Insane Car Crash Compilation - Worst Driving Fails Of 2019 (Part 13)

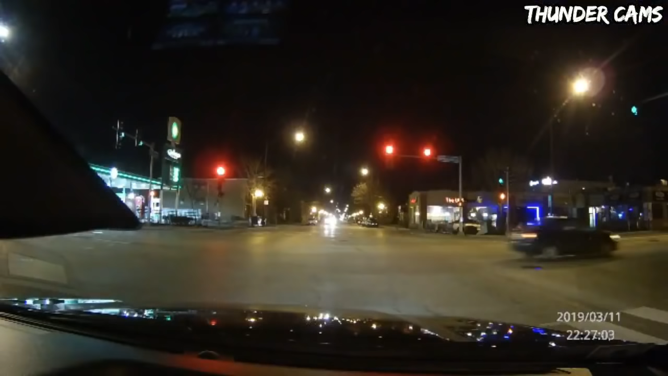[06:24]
Red light runner gets T-boned and knocked into camera. Guy runs red light, then gets taken out by car in New York.
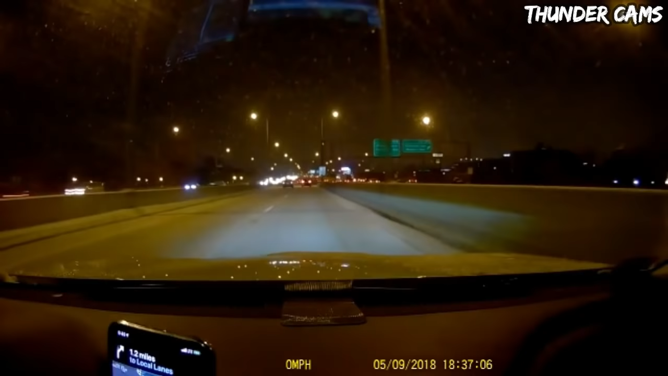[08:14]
Taxi slams into disabled Infiniti causing car accident.